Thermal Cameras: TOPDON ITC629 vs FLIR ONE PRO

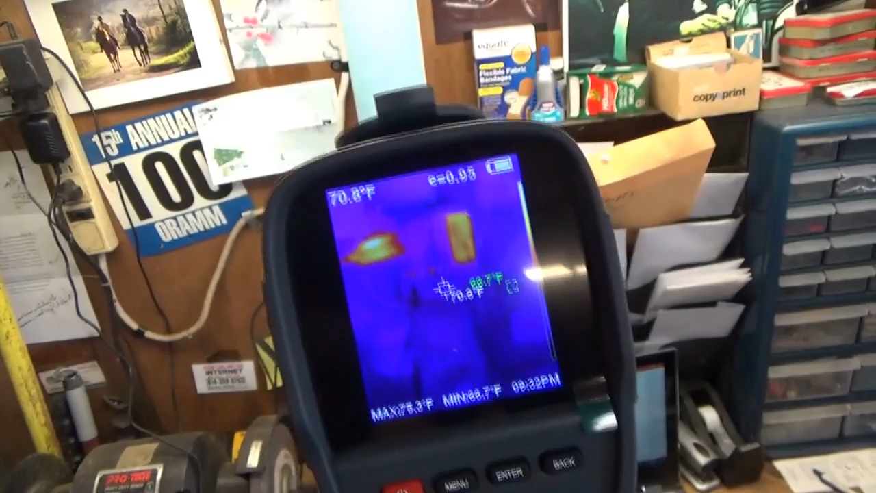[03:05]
So you can see the image. You squeeze the trigger. Save the photo.
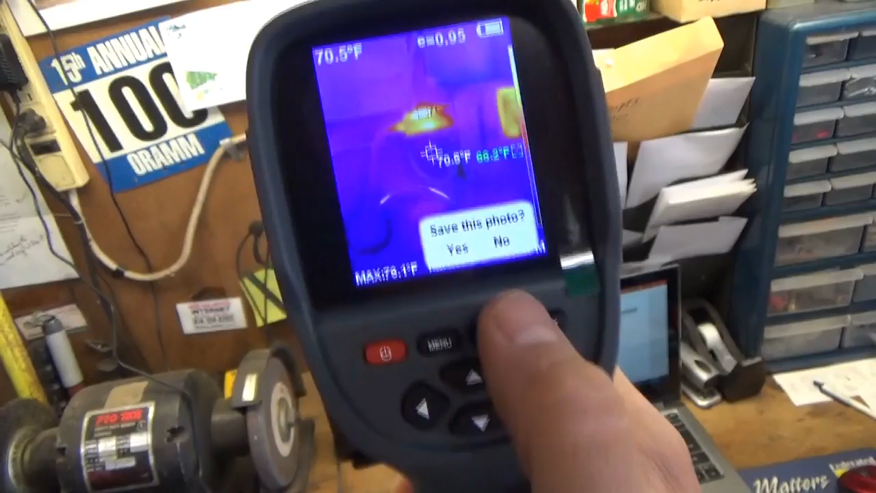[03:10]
Yes. Very straightforward. Takes a few seconds.
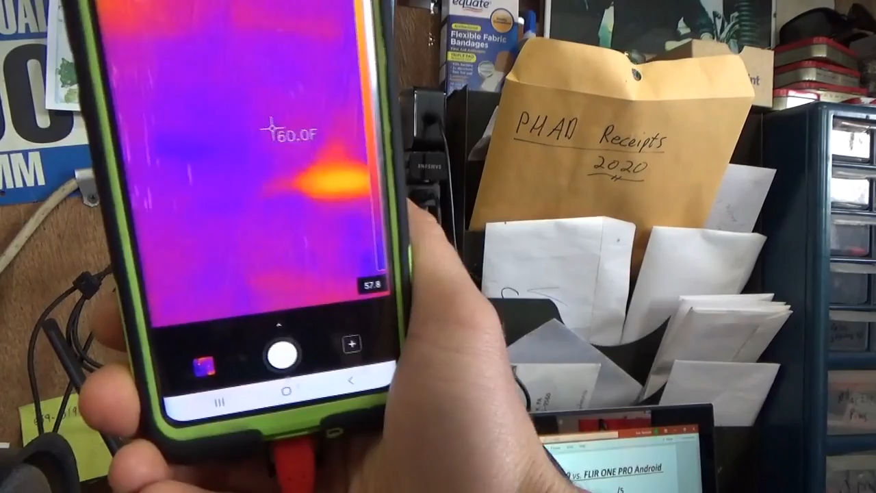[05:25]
On screen: spot 60.0°F
there's your camera's active and if you want to take a picture, it's just like easy as taking a picture with your phone.
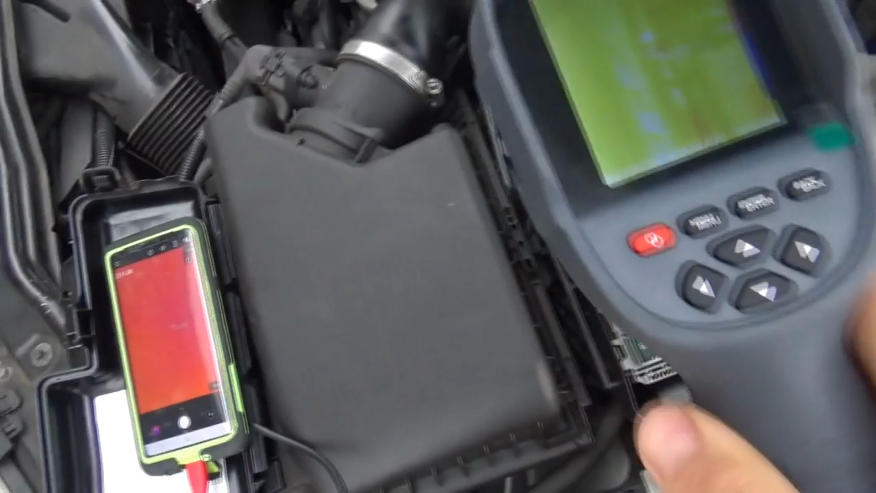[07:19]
Let's try the the Topdun. And you see a hot spot right there.
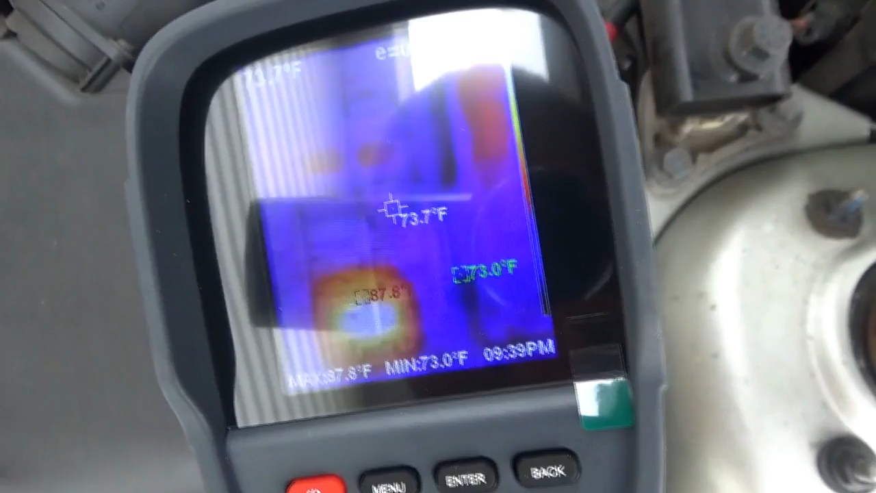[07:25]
On screen: spot 73.7°F, max 87.8°F, min 73.0°F
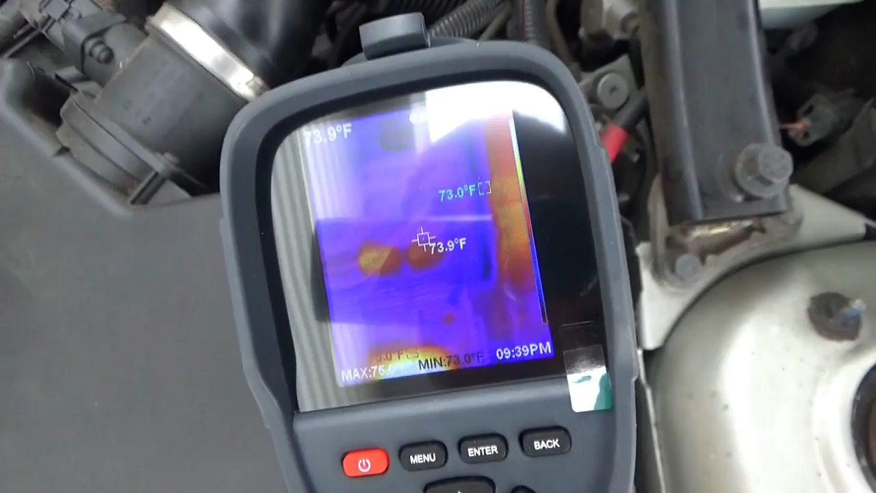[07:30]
On screen: spot 73.9°F
And using the left and right arrow keys,
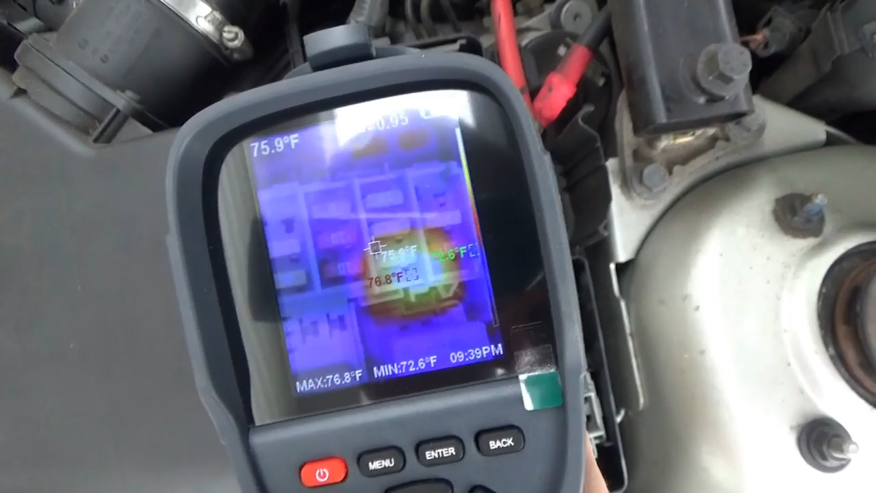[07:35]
On screen: spot 75.9°F, max 76.8°F, min 72.6°F
we can do just a visual image and then overlay the thermal image over top of that.
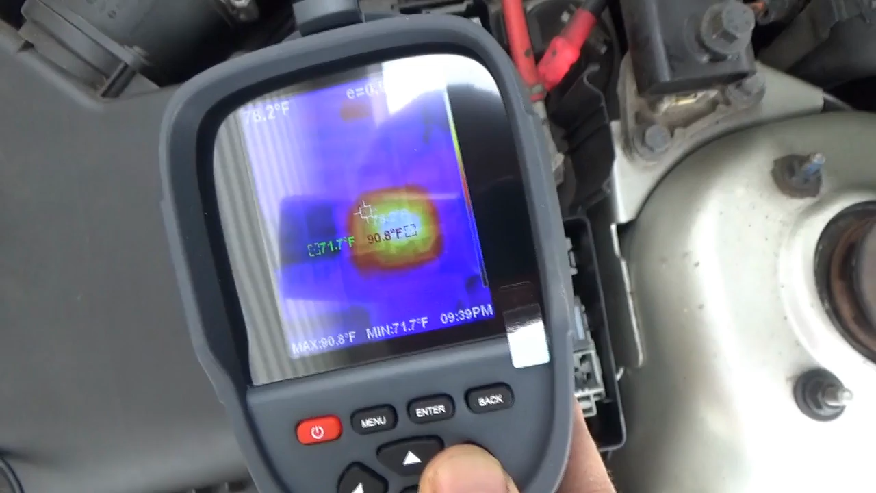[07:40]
On screen: max 90.8°F, min 71.7°F
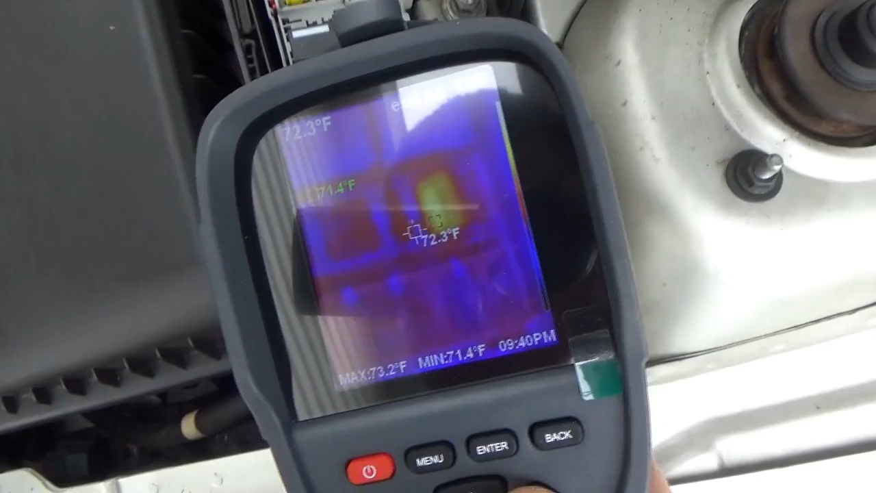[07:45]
On screen: spot 72.3°F, max 73.2°F, min 71.4°F
Now,
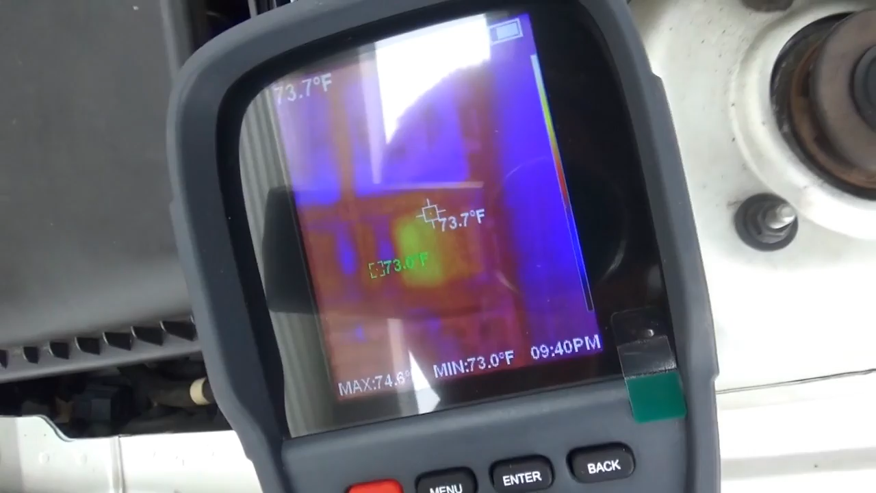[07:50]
On screen: spot 73.7°F, min 73.0°F
which one is warm and can you tell the fuses apart here?
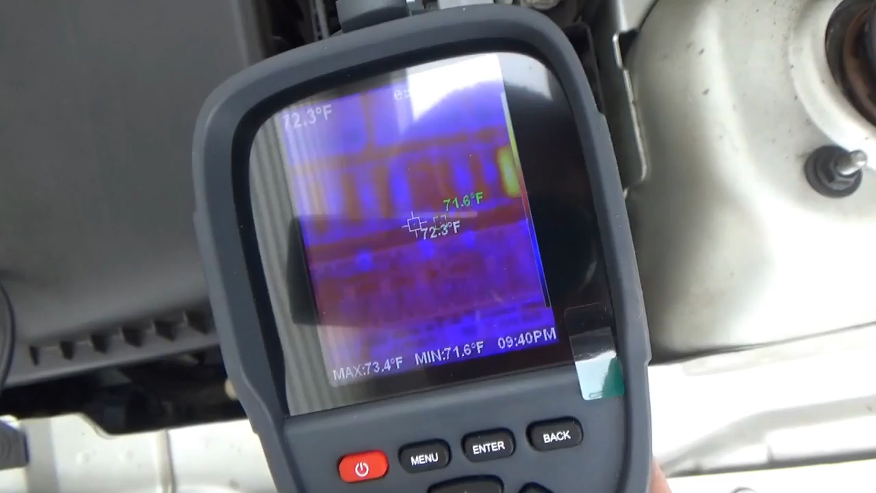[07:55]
On screen: spot 72.3°F, max 73.4°F, min 71.6°F
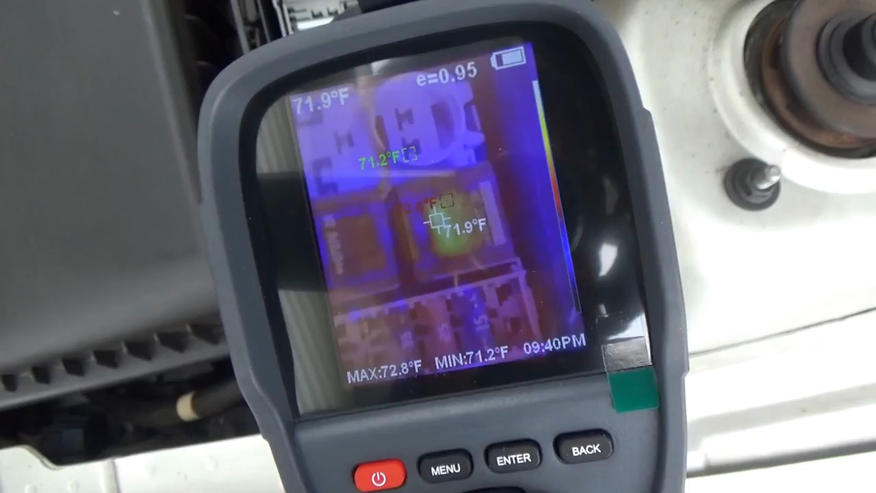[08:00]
On screen: spot 71.9°F, max 72.8°F, min 71.2°F
It looks like that relay is warm. And then what's this hot spot here?
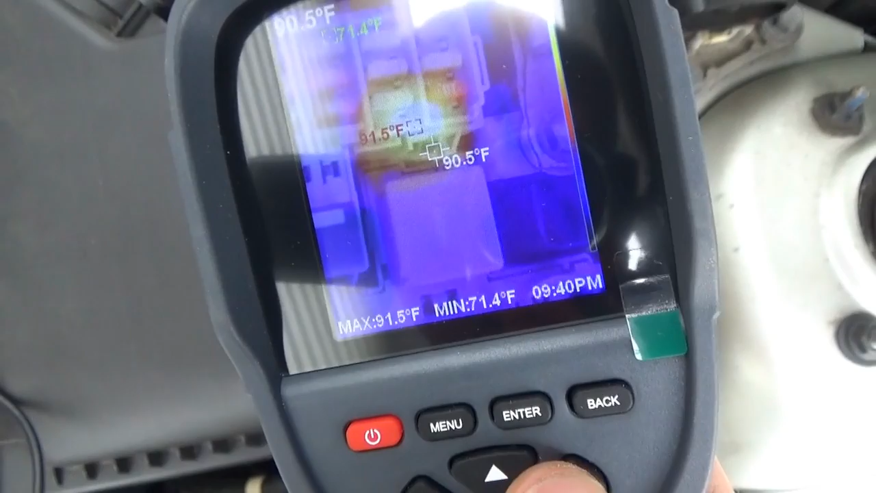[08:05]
On screen: spot 90.5°F, max 91.5°F, min 71.4°F
Well,
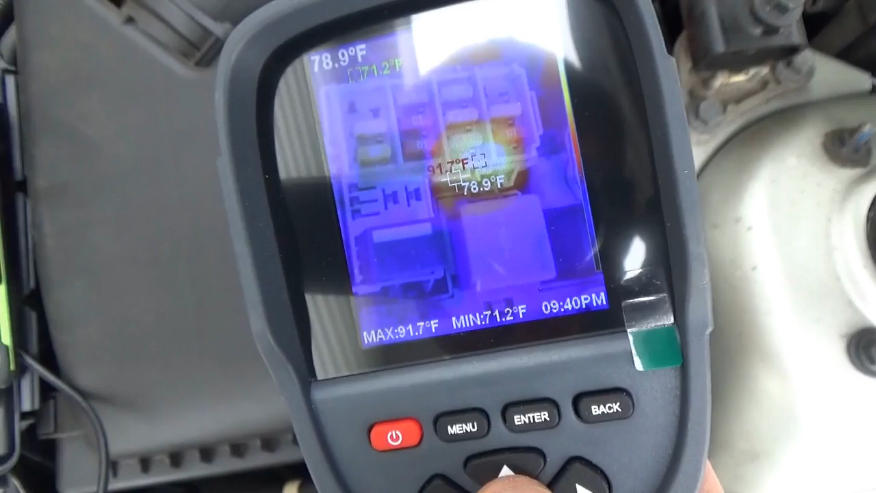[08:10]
On screen: max 91.7°F, min 71.2°F
one thing that the Topdun suffers from is the cameras,
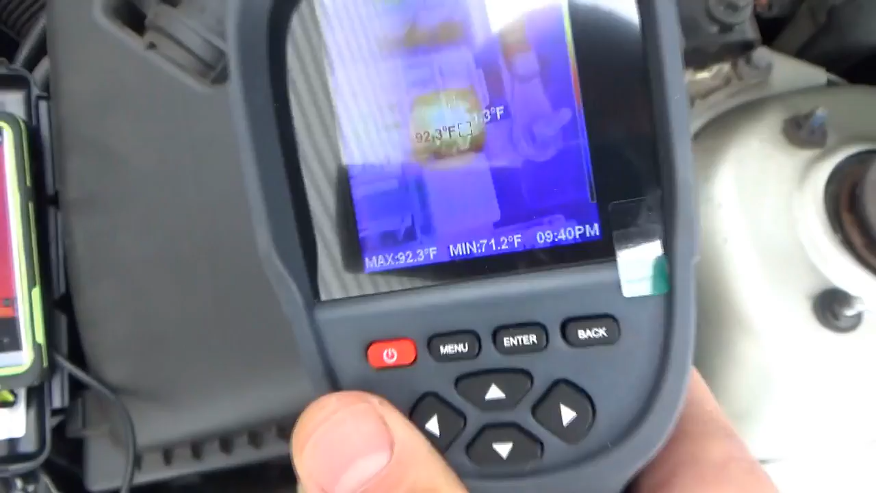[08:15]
On screen: max 92.3°F, min 71.2°F
the actual visual and thermal cameras are pretty far apart.
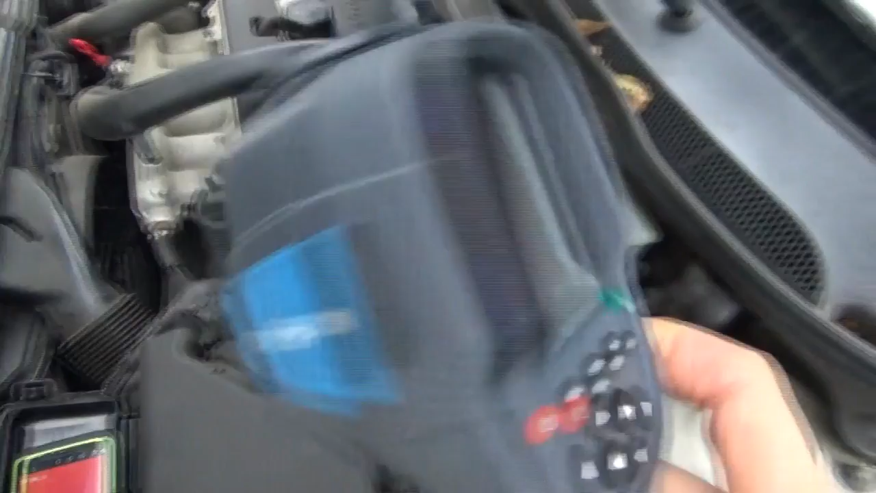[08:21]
So, you get this kind
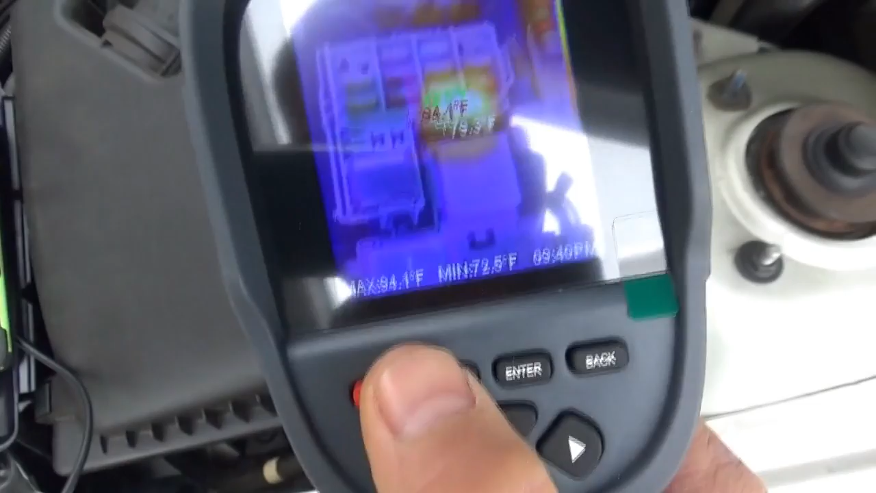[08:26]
of overlay that's
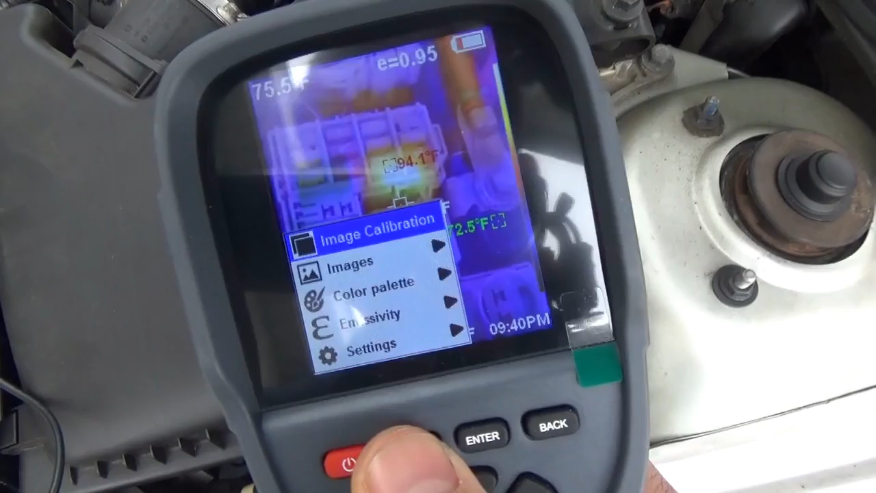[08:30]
not quite correct unless you do image calibration.
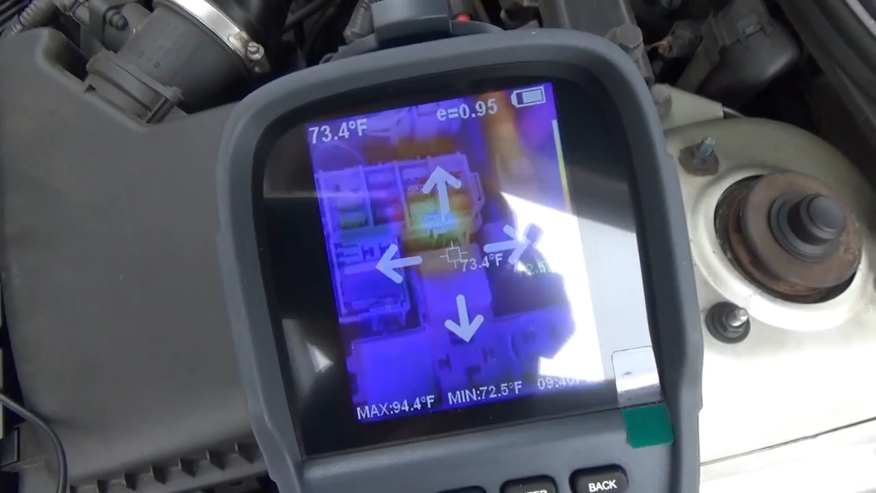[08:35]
On screen: spot 73.4°F, max 94.4°F, min 72.5°F
So, if you do image calibration, you can drag the physical image